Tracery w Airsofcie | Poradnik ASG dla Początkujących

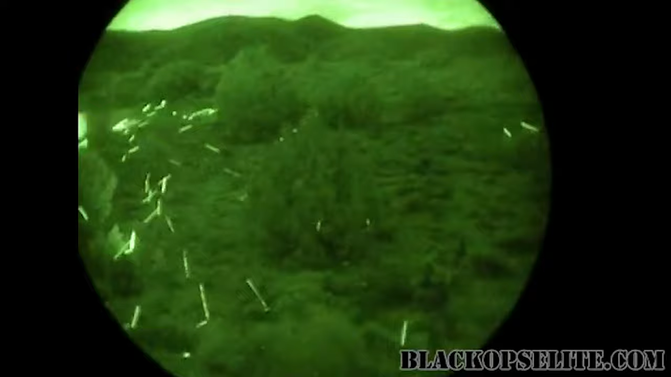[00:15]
Tracery są to fluorescencyjne kulki, które po naświetleniu emitują widzialne dla człowieka światła.